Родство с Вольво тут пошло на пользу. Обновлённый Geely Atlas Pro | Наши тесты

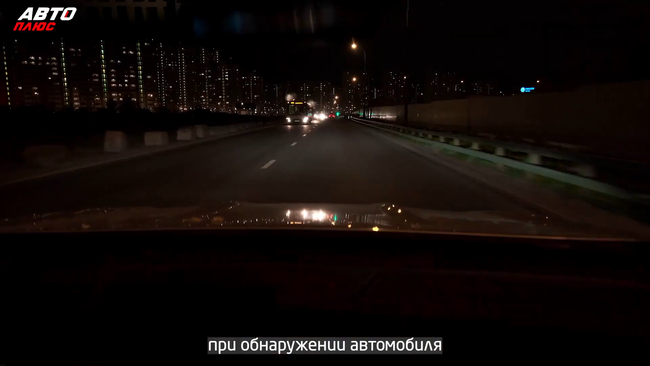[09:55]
Добавим к этому умный дальний свет и систему кругового обзора.